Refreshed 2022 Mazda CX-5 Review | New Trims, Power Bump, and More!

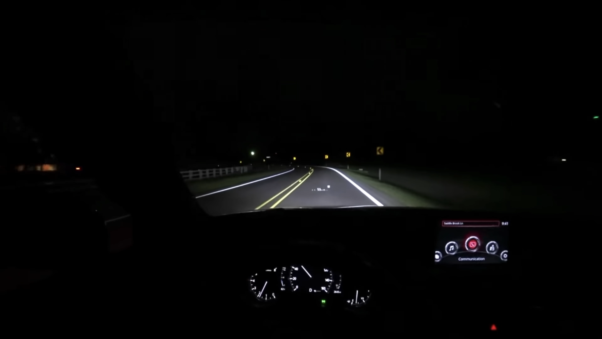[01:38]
And I've got a night video showing off the former headlights with the adaptive function and they do really, really well.